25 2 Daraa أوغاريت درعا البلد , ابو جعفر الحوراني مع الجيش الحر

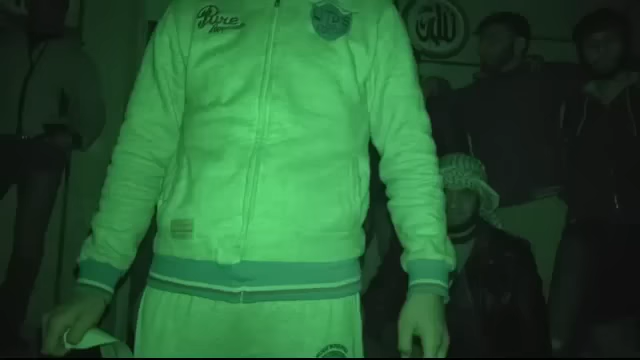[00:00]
الله أكبر الآن نحن في درعا البلد أبطال الجيش الحر كل يوم يقومون في هذه السهرات الثورية ومناشدة العساكر والانشطاق الله أكبر الله أكبر هنا أبطال الجيش الحر الآن يقومون بأحد أغاني الله أكبر
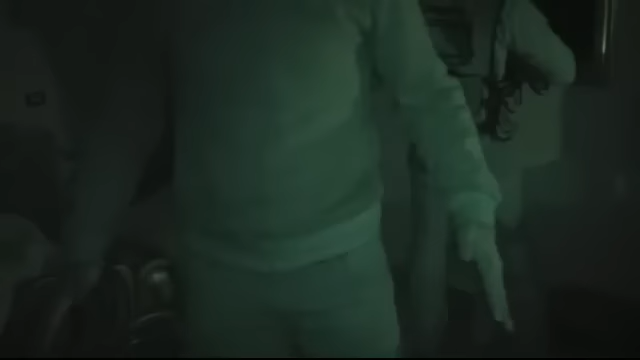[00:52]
الله أكبر الله أكبر هنا درعا البلد في هذا المكان يوجد أبطال الجيش الحر حيث أبطال الجيش الحر مرابطون في هذه الجبهة وصاملون لملع تسلل الإصابات
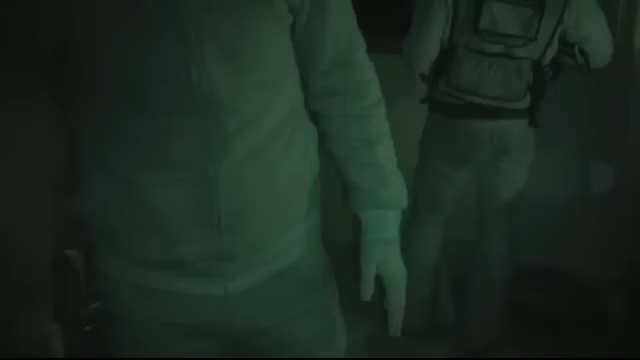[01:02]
الأسدية على أحياء الغراء الأهمية وهنا تدور أشرباكات عنيفة بين أبطال الجيش الحر والإصابات الأسدية الله أكبر هنا أبطال الجيش الحر
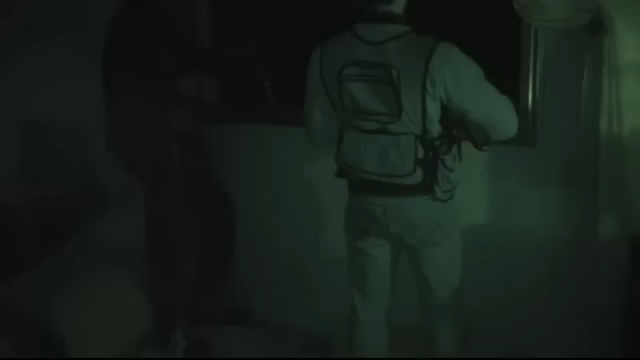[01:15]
حيث يقومون هنا العصابات الأسدية من التسلل إلى خطوط المرائلة في درعى البلد هنا في درعى البلد درعى البلد الآن في هذه الليلة أبطال الجيش الحر في كل ليلة يصمدون في وجه العصابات الأسدية هنا الآن سوف نلتقي بعناصر أبطال الجيش الحر المرابطين في الساحة القتال في هذه الليلة الله أكبر
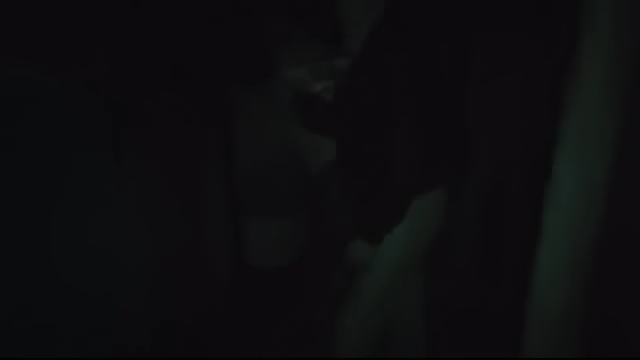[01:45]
أبطال الجيش الحر هنا يمنعون العصابات الأسدية من التسلل إلى البيوت المدنيين في درعى البلد في هذه الليلة وفي كل ليلة
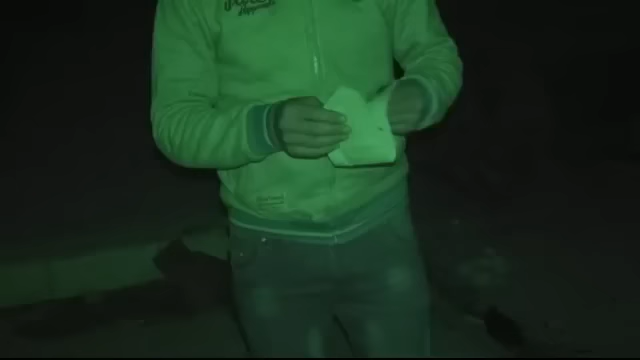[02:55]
أن درعى البلد ستبقى صامدة في وجه الطغيان والعصابات الأسدية وفي وجه طغيان
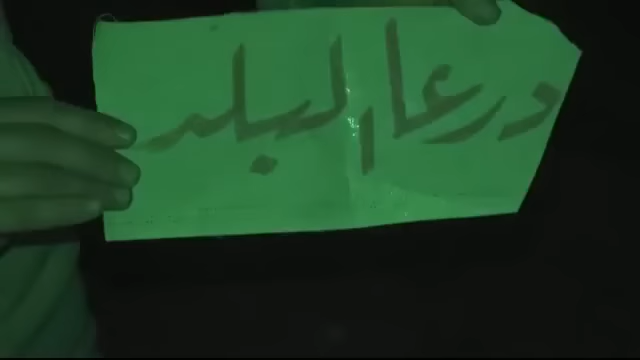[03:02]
بشار الأسد كان معكم أبو جعفر الحوراني من مدينة درعى ترجمة نانسي قنقر